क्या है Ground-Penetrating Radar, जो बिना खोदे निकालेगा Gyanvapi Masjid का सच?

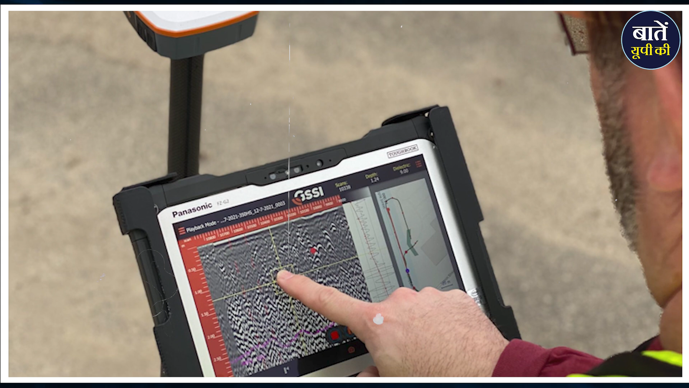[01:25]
हैं GPR याने की Ground Penetrating Radar इसे भू मरमग ये रडार भी कहते हैं ये एक छोटी सी Portable Device होती है और इस डिवाइस को